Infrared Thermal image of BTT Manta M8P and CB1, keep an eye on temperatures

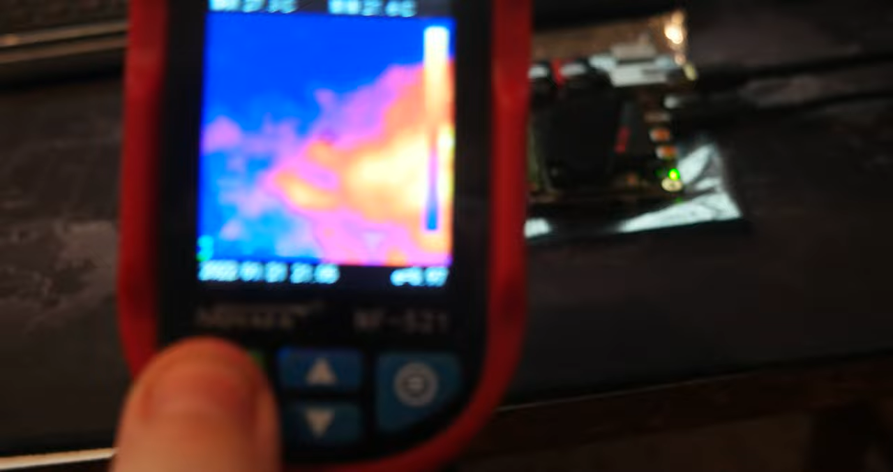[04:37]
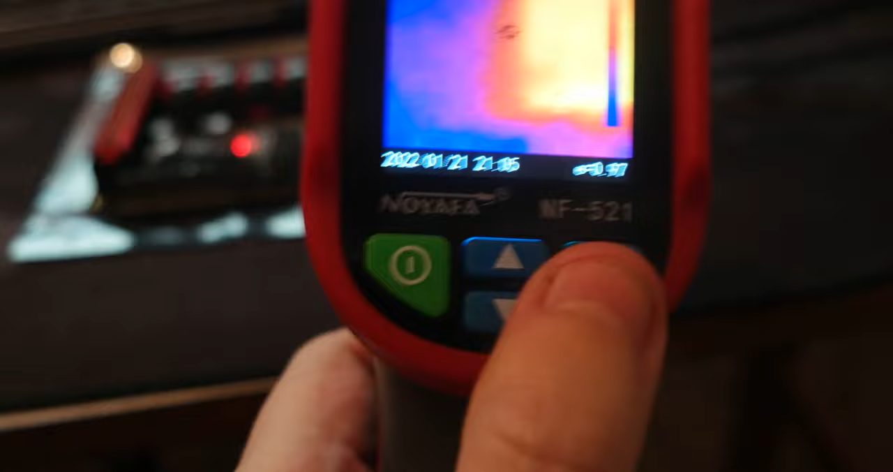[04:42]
the the temperature reading and it's going to save it to a memory card